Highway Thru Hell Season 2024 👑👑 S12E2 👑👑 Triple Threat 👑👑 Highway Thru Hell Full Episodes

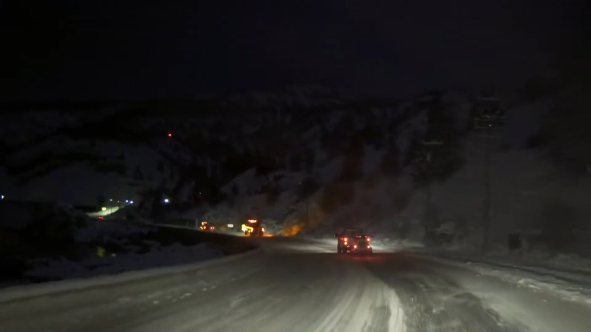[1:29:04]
Joining MSA tonight is a second heavy wrecker.
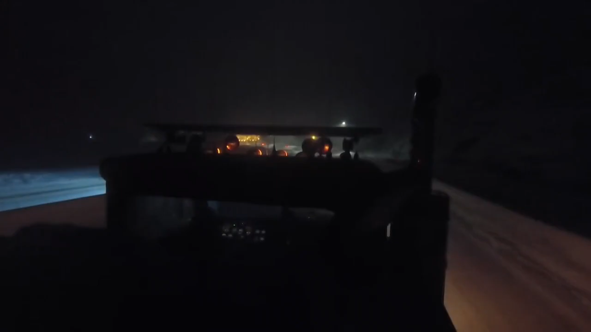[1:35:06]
There's a tractor trailer that's been laying on its side. And Jamie Davis.